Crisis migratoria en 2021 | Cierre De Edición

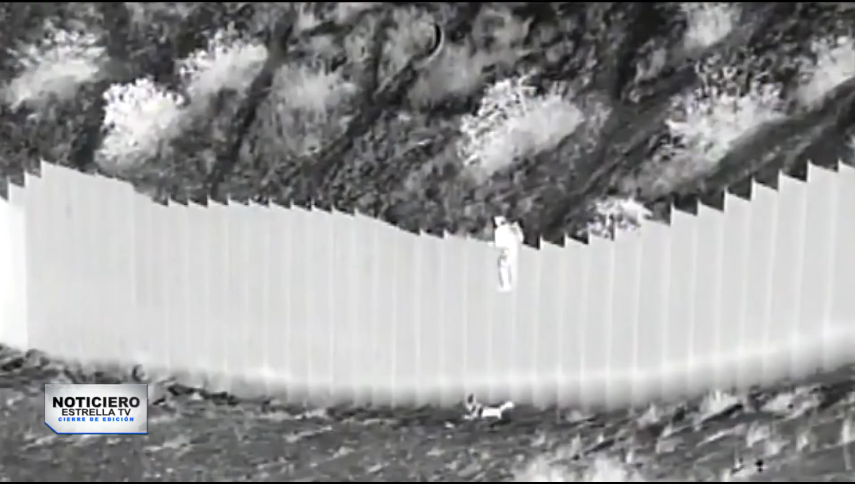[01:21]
Ese mes los coyotes estrenaron una forma rápida y peligrosa de cruzar personas, lanzándolos desde arriba del muro fronterizo, como pasó con las dos líneas ecuatorianas en Nuevo México.